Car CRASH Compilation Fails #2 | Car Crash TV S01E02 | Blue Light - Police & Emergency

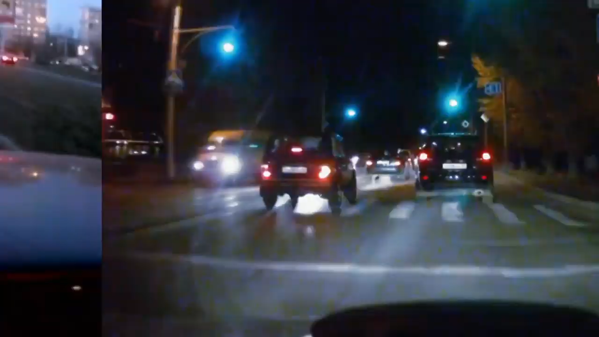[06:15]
It only takes one fool to muck up everyone's day. We almost have enough cars here for a conga.
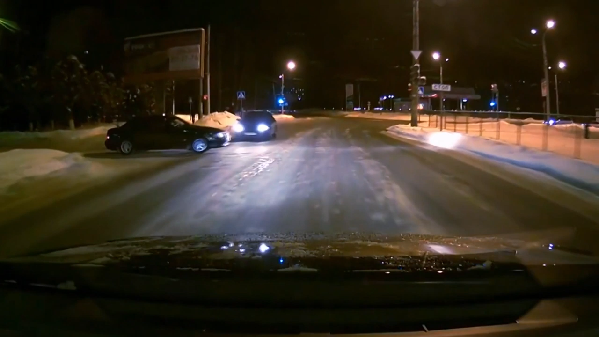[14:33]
Easy. It's that clown, who clearly hasn't read Article 170 of the Highway Code.
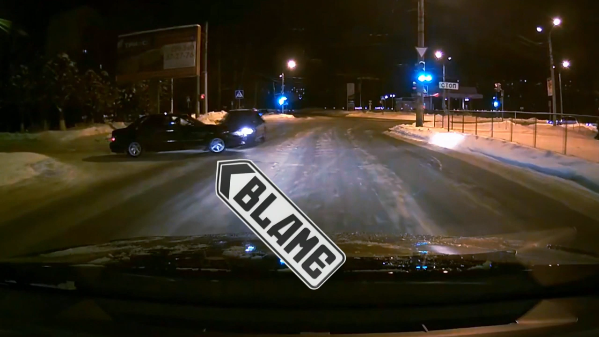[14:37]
Take extra care at junctions. A busy intersection.
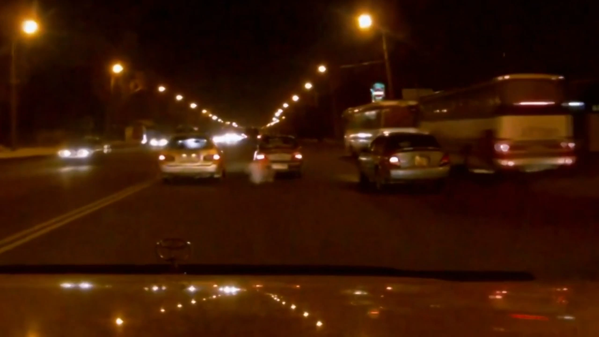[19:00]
Speaking of home, we all want to get there as quickly as possible after work. Unfortunately, this fool serves only to demonstrate the truth in the old expression, more haste, less speed. Your dinner's in the dog, pal. Don't you just hate it when you can't make up your mind about something? Like whether to stop for petrol? Do you turn back?
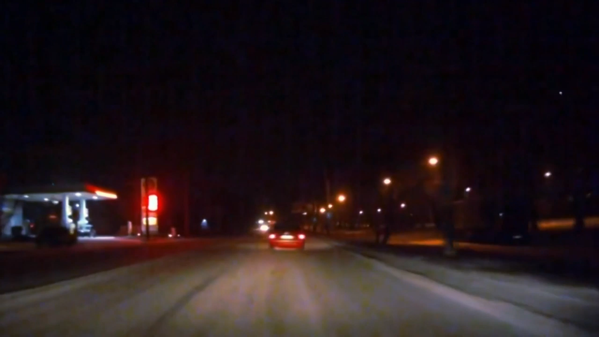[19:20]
Or not turn back? Yes? No? Maybe? No? Perhaps? No. Forget it. Just take a look at that nondescript field instead. Look, lorries. Everyone loves them. A dumper? A tanker? Is that one refrigerated? What? If only we could find a digger, we'd have the whole set. Hold on. Is that a digger?
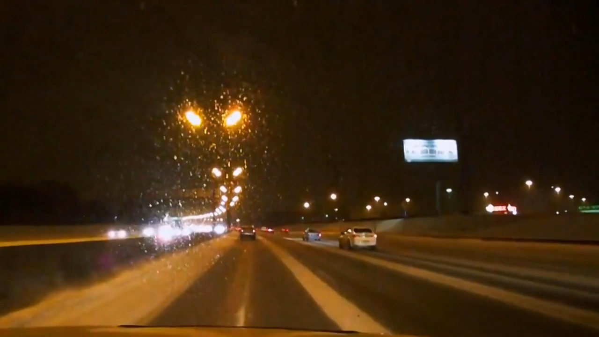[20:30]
And finally, if you need to make a sudden 90 degree turn on a busy highway, then here's one approach. Using the central reservation for a handbrake was novel to say the least.